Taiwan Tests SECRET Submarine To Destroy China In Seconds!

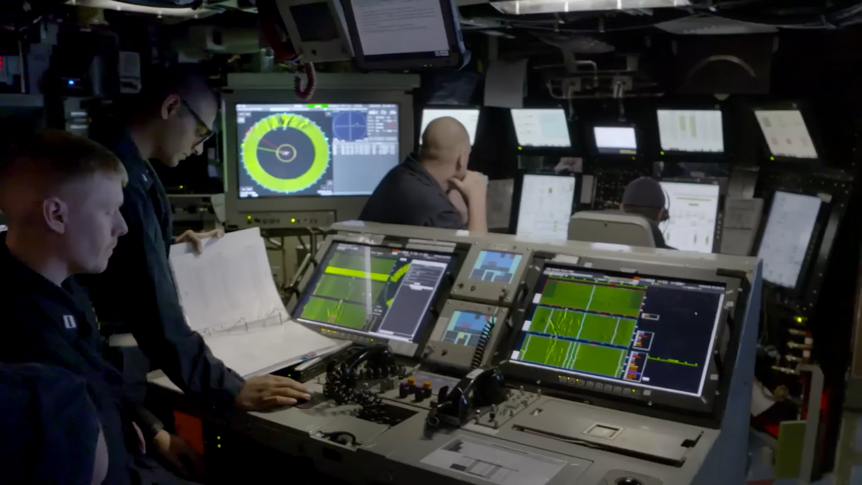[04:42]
the system provides the bearing range and speed of the signal source
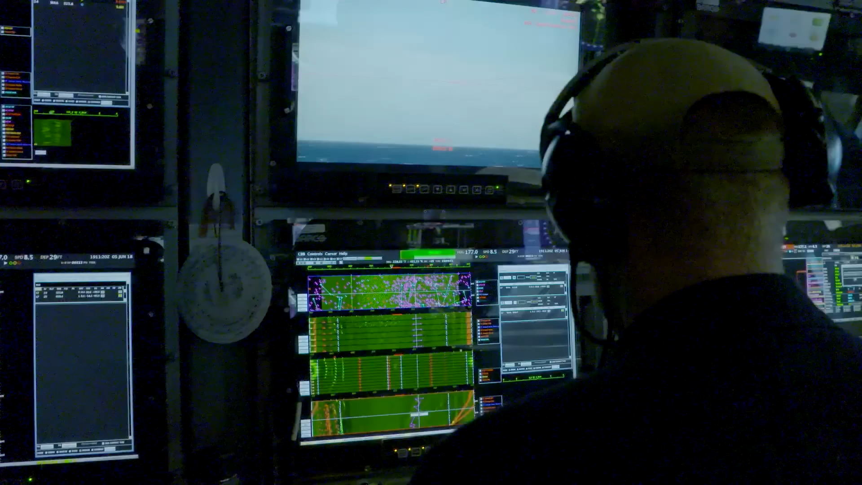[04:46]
it can also be used to monitor weapons and countermeasures deployed